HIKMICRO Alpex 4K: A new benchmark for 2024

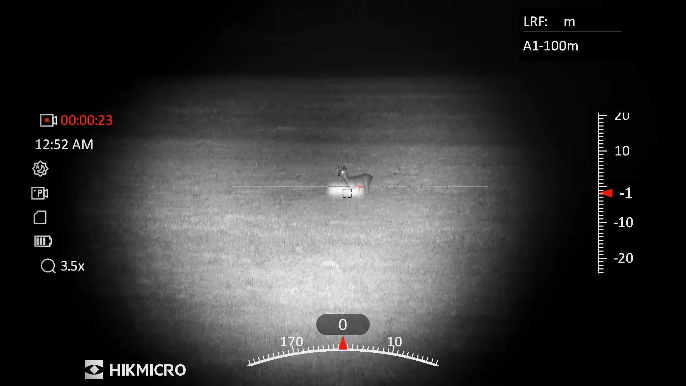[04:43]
That's giving us a crystal clear image at any distance during the day or night.
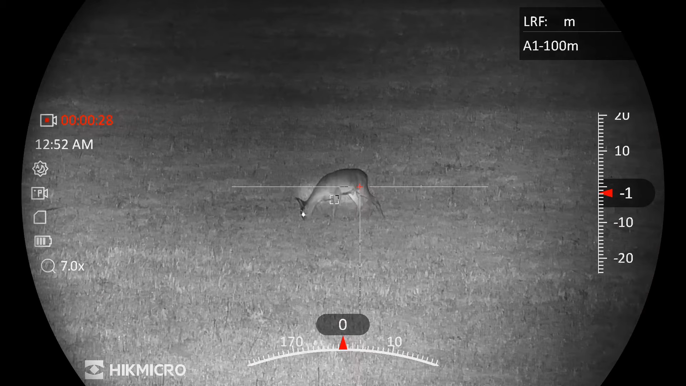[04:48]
Coming back a step we've got a brand new feature for digital day night scopes. This is an internal adjustable aperture.
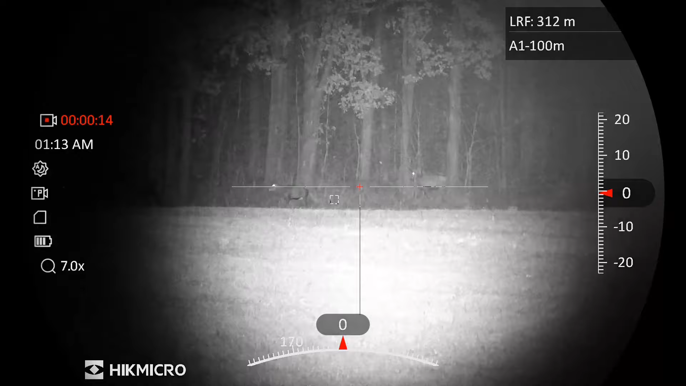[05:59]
That's going to improve your accuracy both in understanding the distance to the target which can be difficult to judge
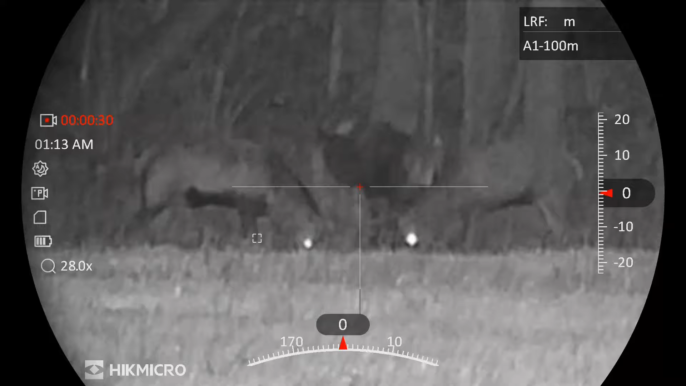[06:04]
in daylight and in darkness but also then it calculates precisely where
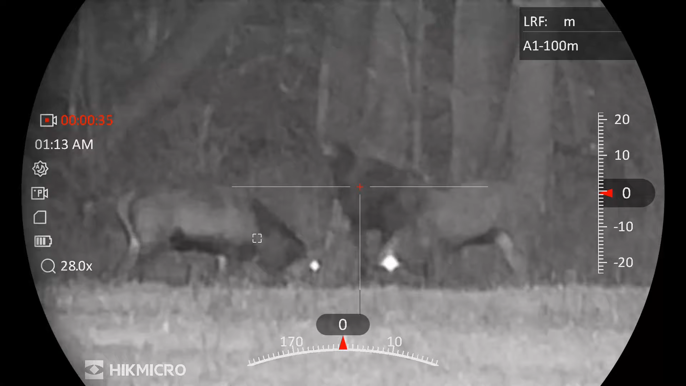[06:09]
that hold over point is and allows you to make more accurate shots all of the time.